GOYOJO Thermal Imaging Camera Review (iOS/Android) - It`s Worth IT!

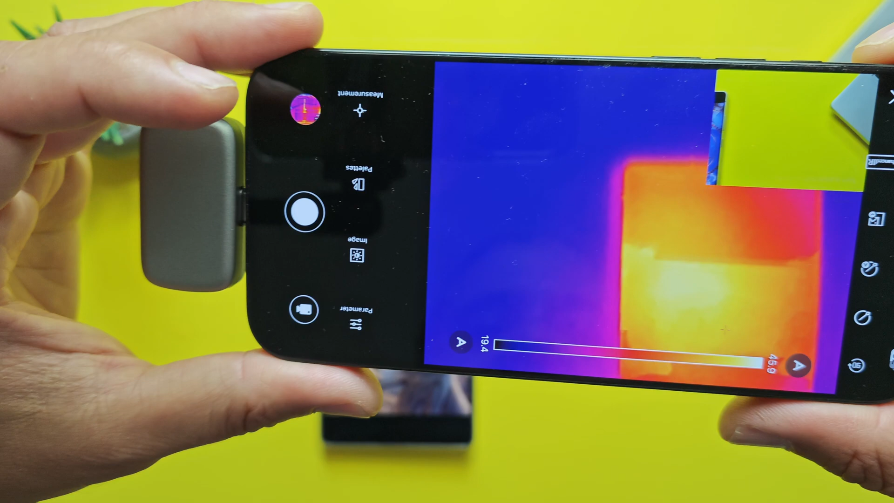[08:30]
something that we don't really want what we want is really to check the heat that is coming out from the phone and guys let's try to do this OMG now this thing is raising
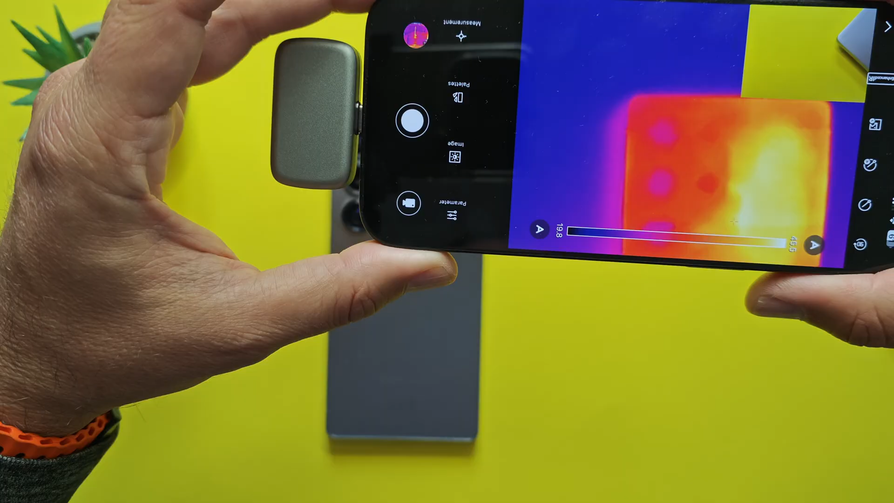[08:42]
all right let's try to point in again 45.9 guys this is going
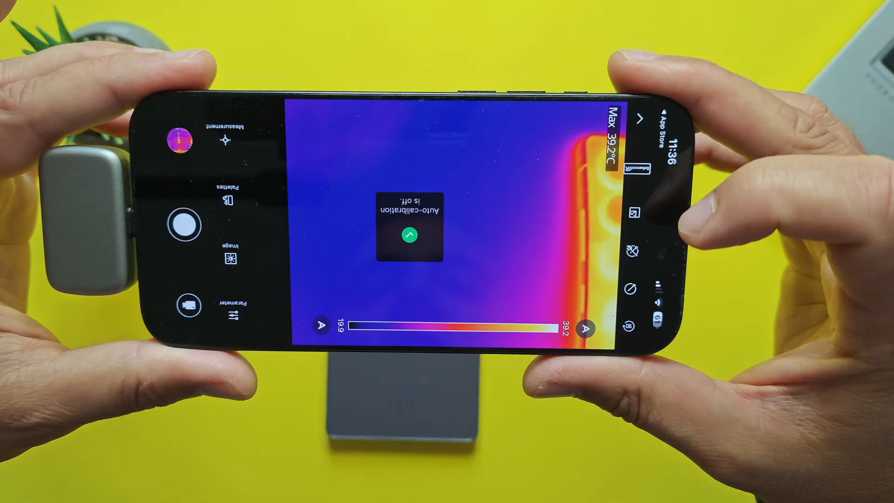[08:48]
to turn the auto calibration on and off guys when the auto calibration is turned on the camera will
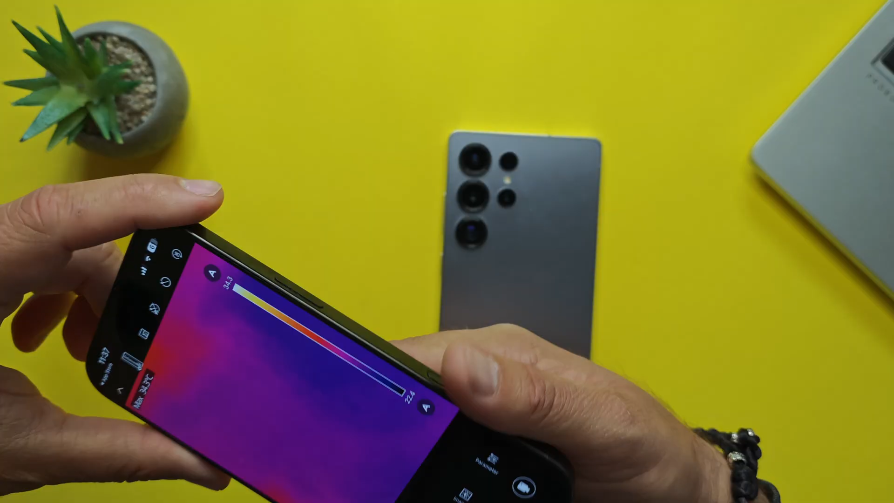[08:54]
calibrate like every 10 seconds which might not be ideal if you're shooting continuous photos or you want
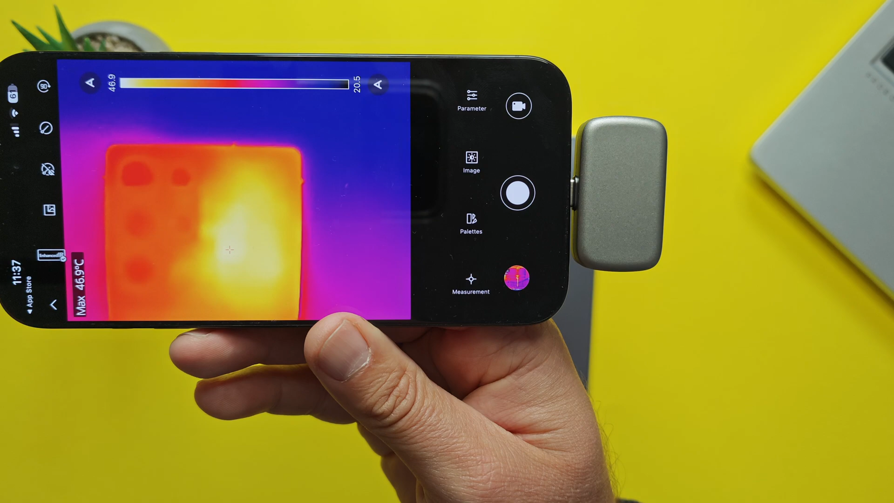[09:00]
On screen: max 46.9°C
to take continuous videos this is the calibration when you do this you're going to get a message please do not calibrate the image frequently oh and this thing here is very useful as it's going to rotate the whole image okay very very cool guys by the way
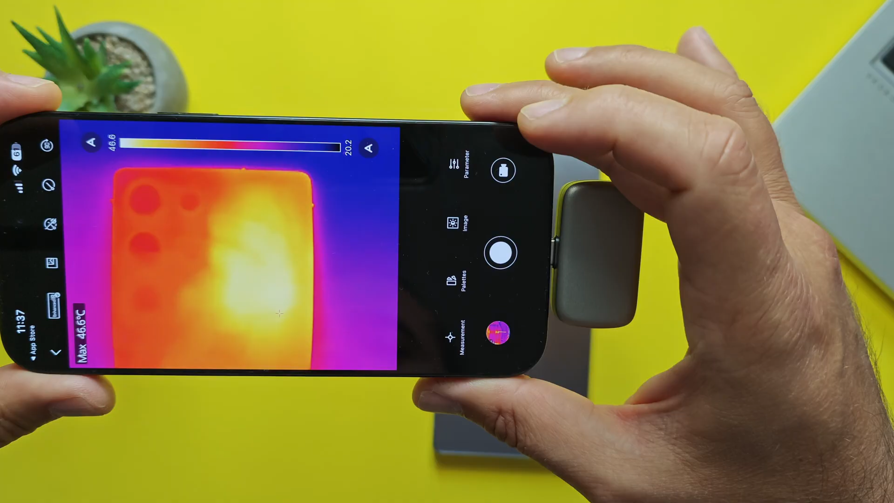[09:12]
46.8 let's click on the measurement all right we can do the center one which will give us just the indication in celsius I can also just include the hot one which will give me maximum all right and then center but I can also do the cold one so let's
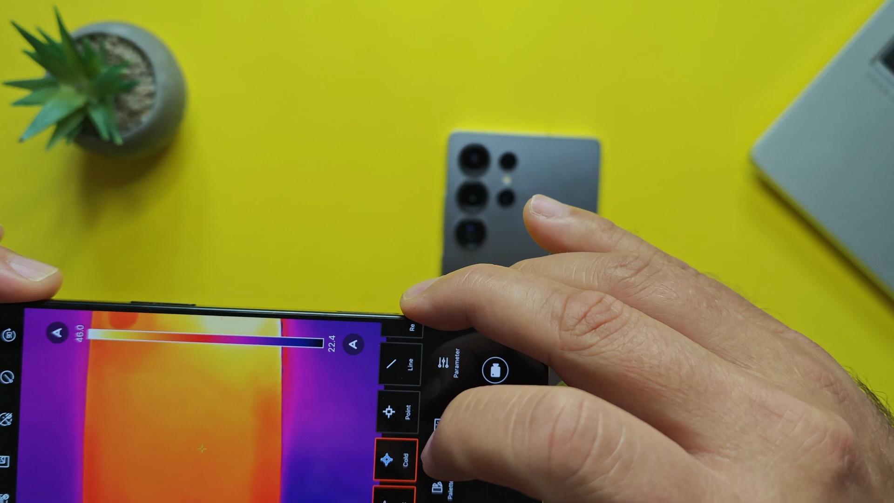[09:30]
just go to an area here and right now you can see all right the maximum temperature 46.8 and if I do like this you can see the maximum is 46 but the minimum is something
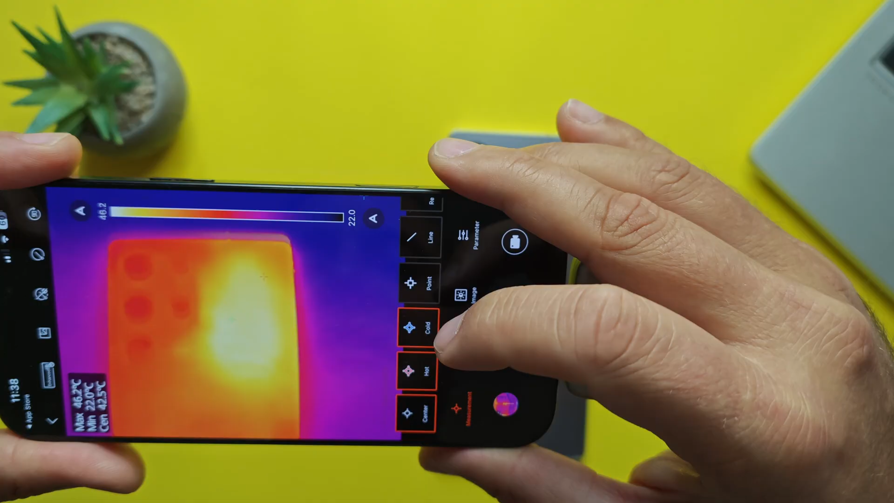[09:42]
On screen: max 46.2°C, min 22.0°C
like 22 and then we have the 0.1 this will allow you to just click exactly at a section you want to
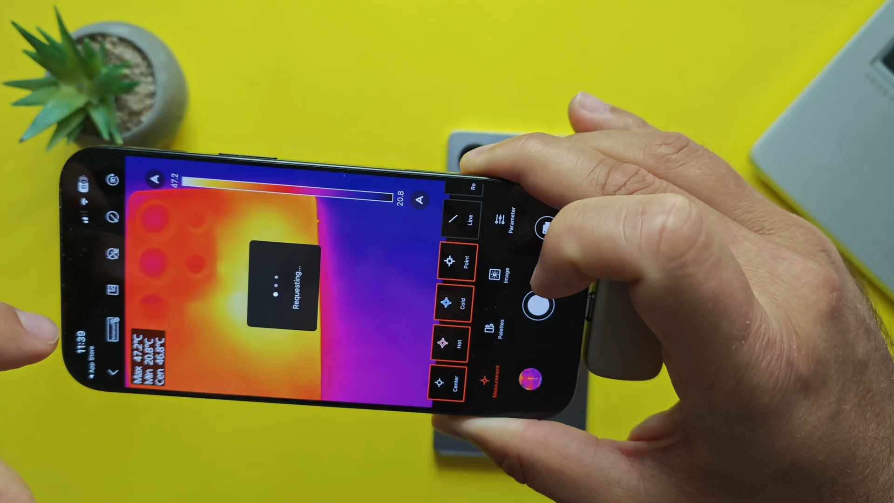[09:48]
On screen: max 47.2°C
measure all right so let's measure here around the camera 37 here around the soc oh
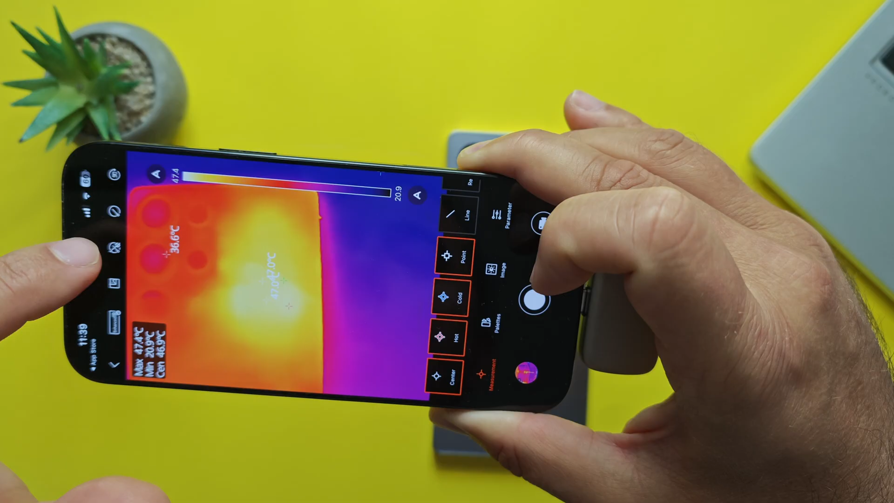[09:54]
On screen: max 47.4°C, min 20.9°C
and it gives multiple points by the way this is so cool can you see this guys all right let me just do this one more time I'm going to measure here
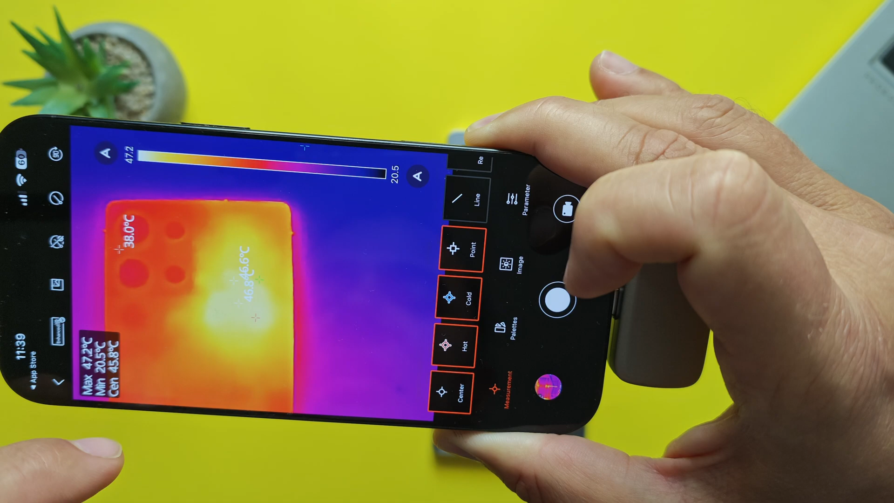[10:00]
On screen: max 47.2°C, min 20.5°C
okay it's going to add a third point then we have a line okay what is line so draw a
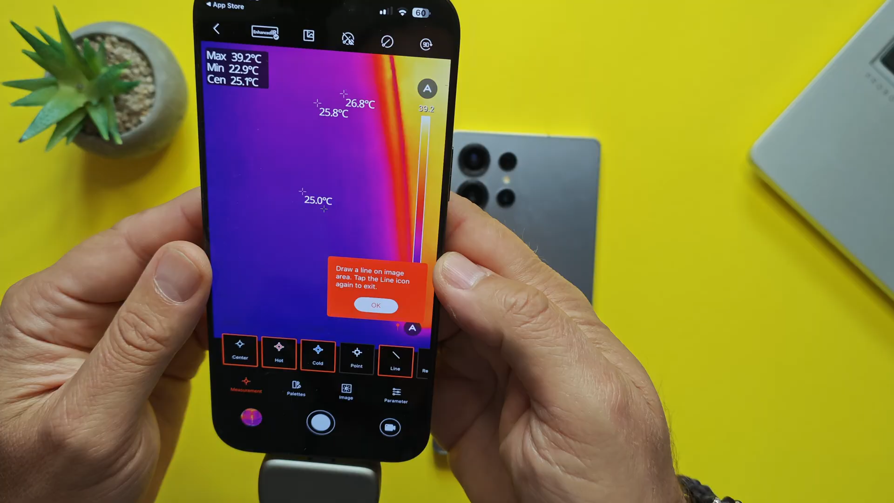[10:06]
On screen: max 39.2°C, min 22.9°C
line on image area tap the line icon to exit so let's try to pretend that we want to measure here I'm going to draw a line
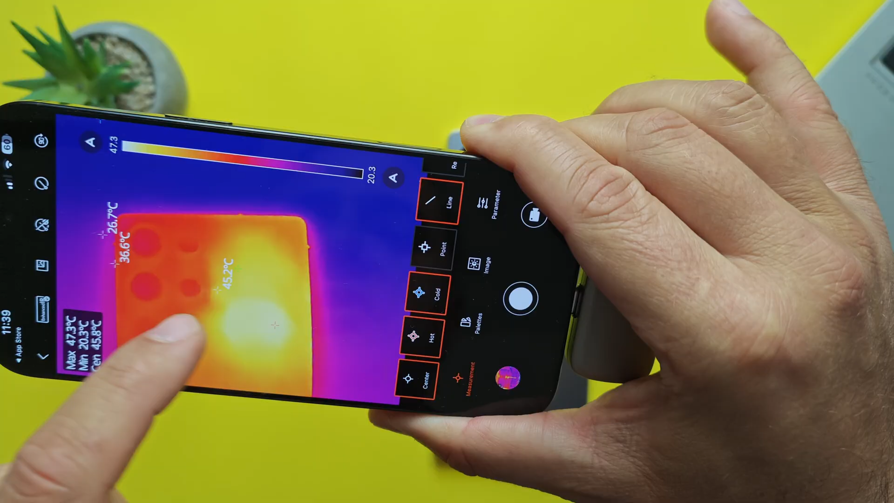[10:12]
and now guys it's going to scan that area
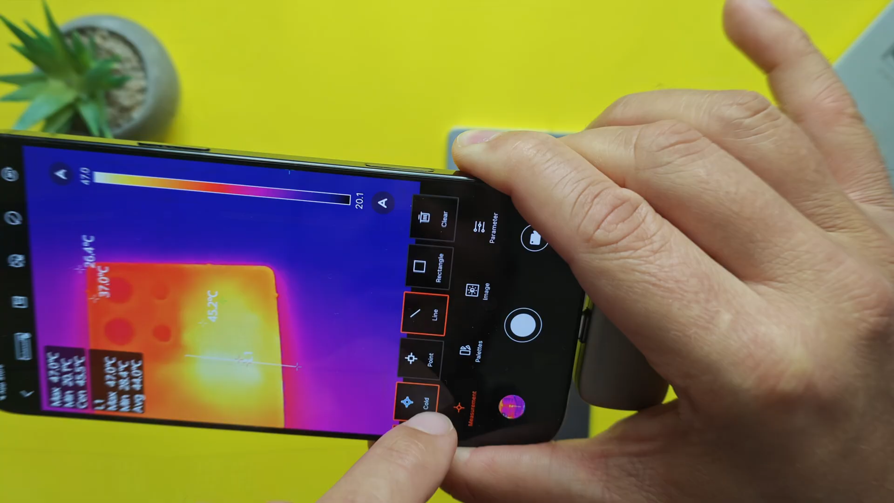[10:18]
and then we have the rectangle which I think is going to be something like this so you can measure the whole section this is so cool guys you can just do so many things with this camera and of course you can clear
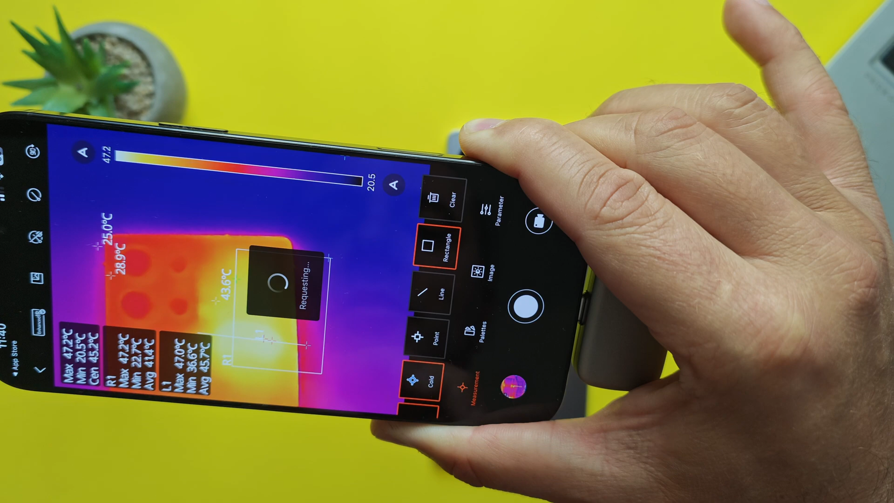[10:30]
all so let's try to clear this all guys and now I'm gonna just do a rectangle here which is going to give me the maximum temperature the minimum and the average as well this is very
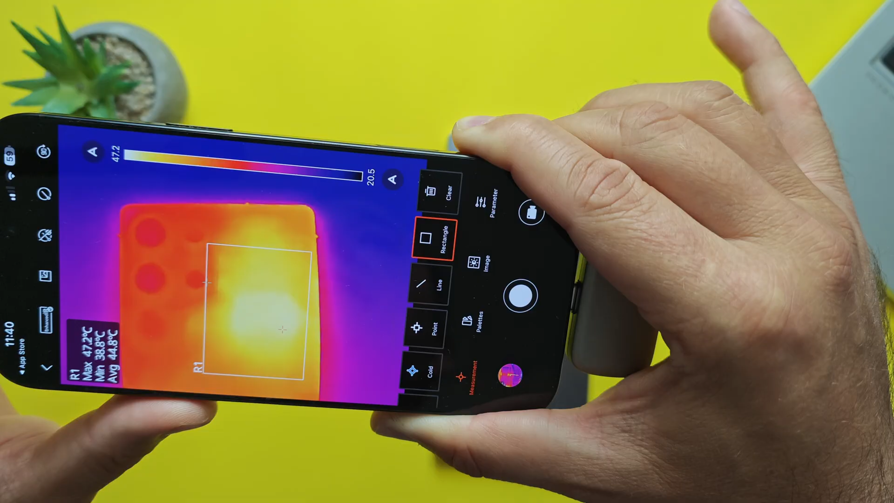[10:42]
On screen: max 47.2°C, min 38.8°C
very good this is exactly what I need and my performance testing guys and now let's click on the palette
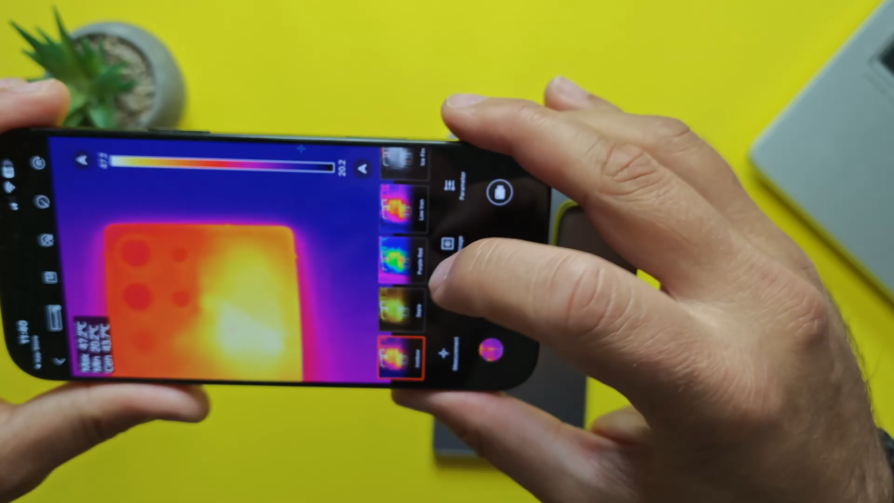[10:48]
guys because here we do have plenty of options this is the standard one it's iron ball then we have sepia
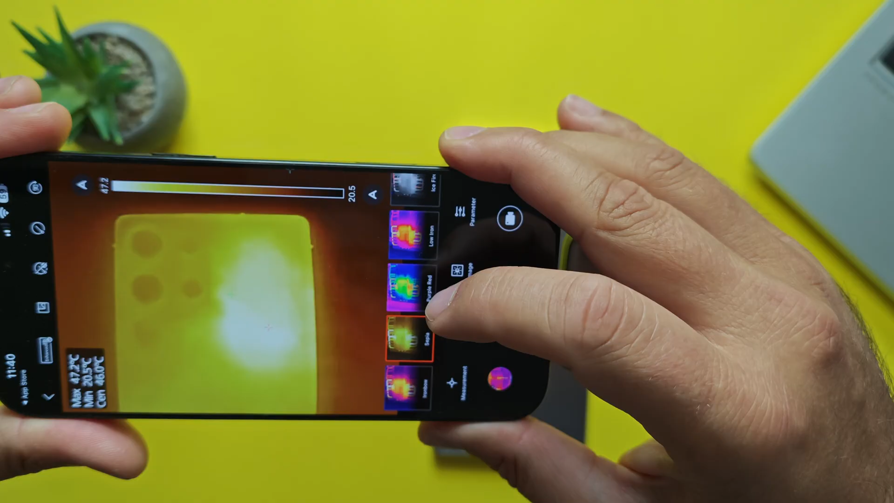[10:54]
On screen: max 47.2°C, min 20.5°C
I can see this is changing the colors then we have this thing here there are really so many options guys